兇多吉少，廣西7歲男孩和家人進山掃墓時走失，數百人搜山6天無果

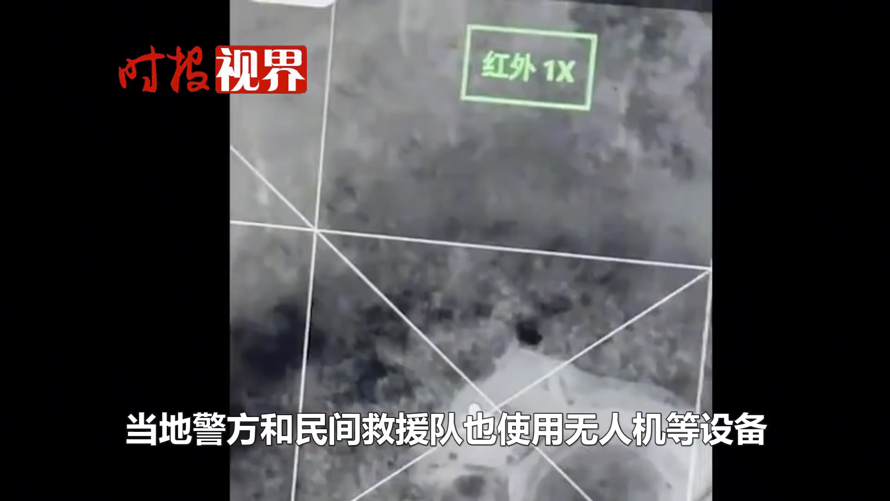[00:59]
当地警方和民间救援队也使用无人机等设备对事发地点区域展开仔细搜索，
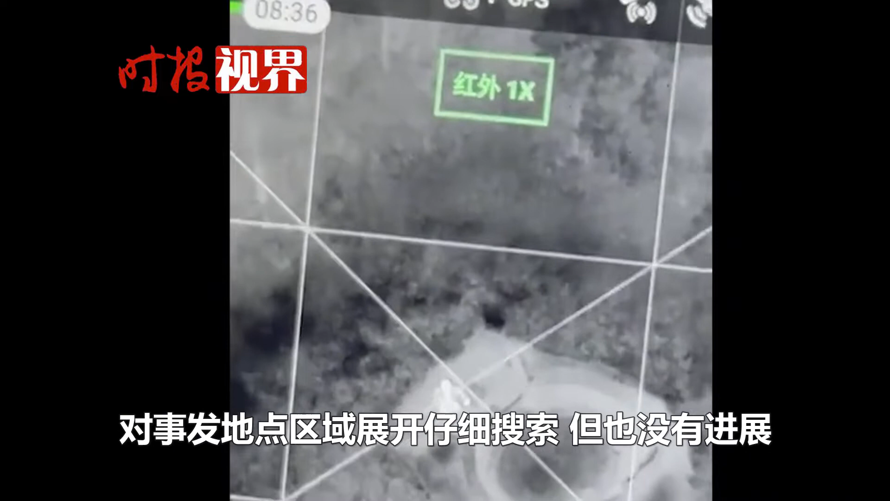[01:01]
但也没有进展。这些天每天有100多人自发帮忙对山头展开搜寻。